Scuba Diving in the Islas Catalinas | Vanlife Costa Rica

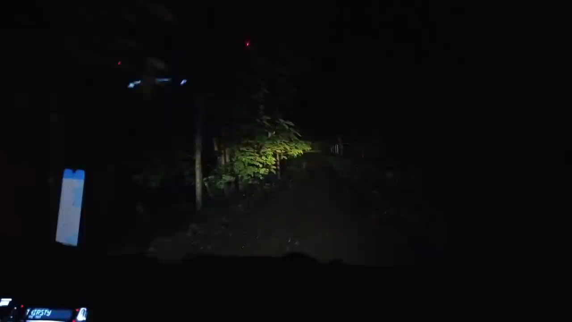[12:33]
The road is pretty deteriorated. Like, it's a dirt rock road with a lot of rain and water.
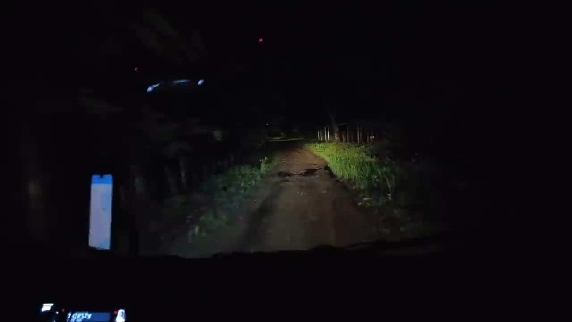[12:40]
Well, we do, in fact, still have a mirror. By the way, this thing fell off in the middle of that.
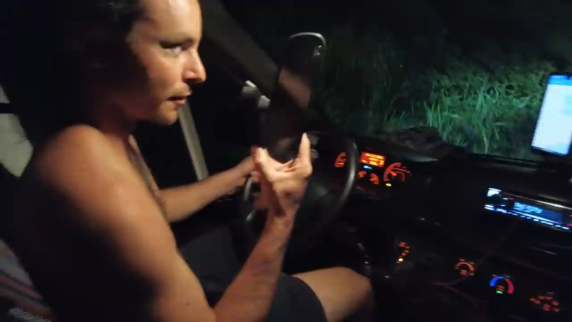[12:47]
That was a crazy drive.
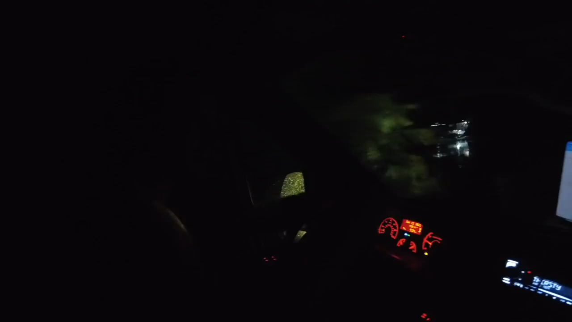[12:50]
So right over here, there's a beach spot, I guess. Sick. Well, we made it to the beach spot. The crazy moth on the front of the car.